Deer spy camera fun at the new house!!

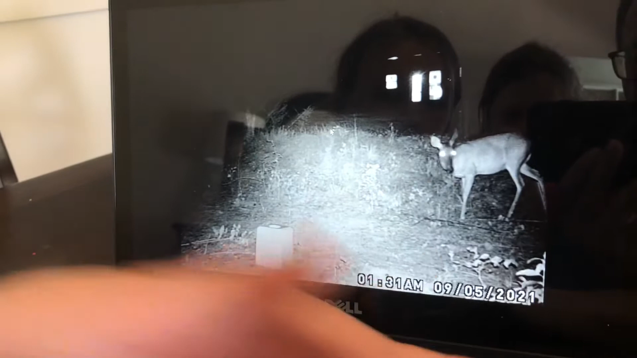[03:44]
let's see what she's doing let's see what she wants to do Thelma Thelma Thelma likes to eat a lot so we're gonna see she's looking around isn't she look at her eyes how they glow yep she's being very sneaky were we up at that time? no everybody's asleep
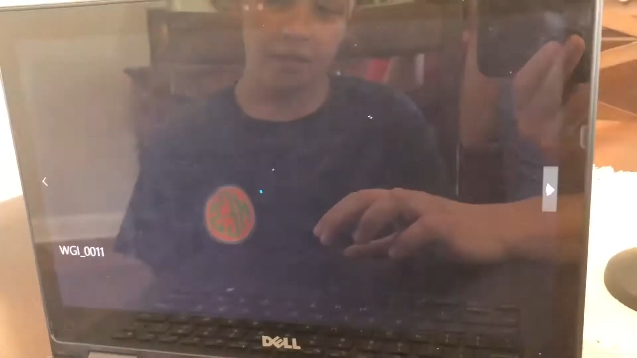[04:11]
let's see what the next one looks like I was up on at the dark place she might hear anything you think she's gonna let the salt block oh wait what's that that she's eating is that corn?
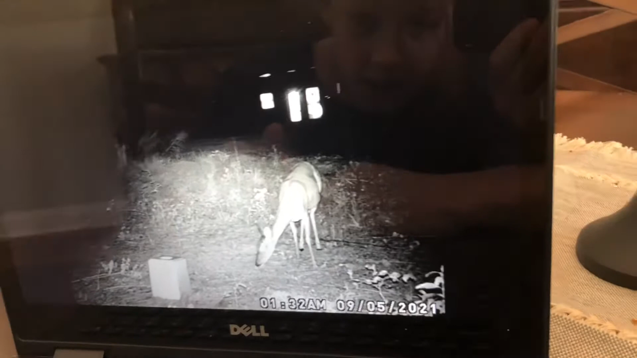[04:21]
a little bit of corn she's eating a little bit of corn yeah oh she heard something oh I think she heard the camera she may have cause she
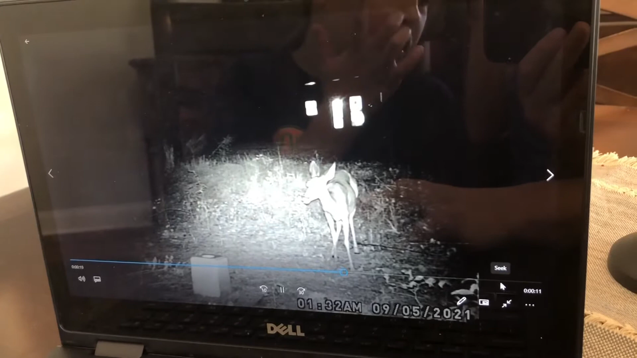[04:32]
let's see the next one she likes to come um now we can fast forward see if she's just eating look at her
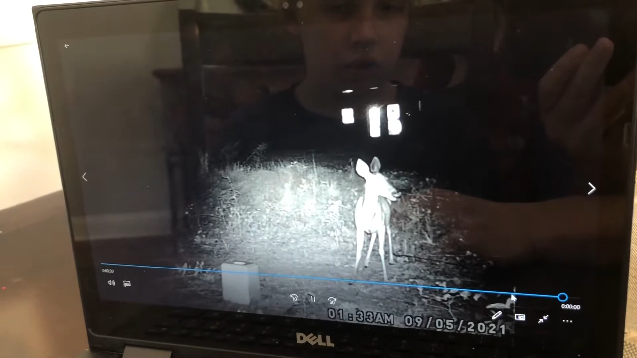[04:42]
she's still eating I think she has like the salt box
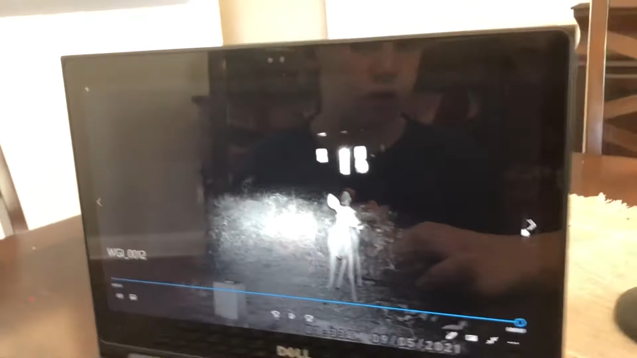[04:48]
I don't think yet I don't think she has yet wait I think she's just smelling it because oh
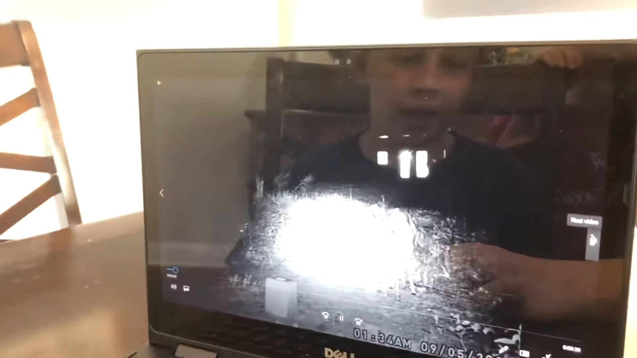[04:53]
she smells it
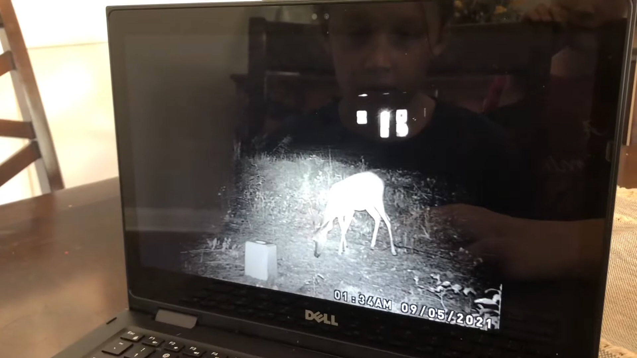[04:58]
look how big Thelma is yep
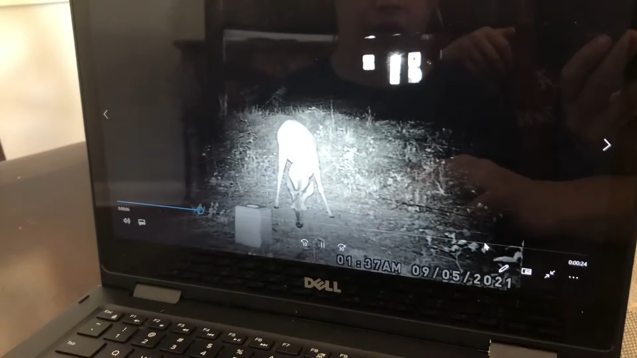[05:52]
where's the neighbors? oh she's getting close to it she's licking it she's licking it I think she was licking it guys yes she sees the camera again the camera makes a noise
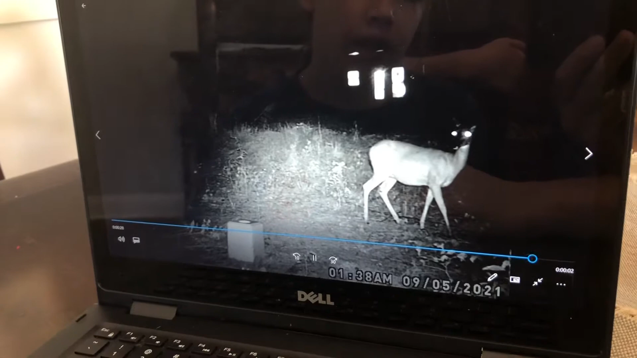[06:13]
uh oh she's walking away look at her eyes this is me and my dad's favorite thing to do hey mom mom she's still there eating she loves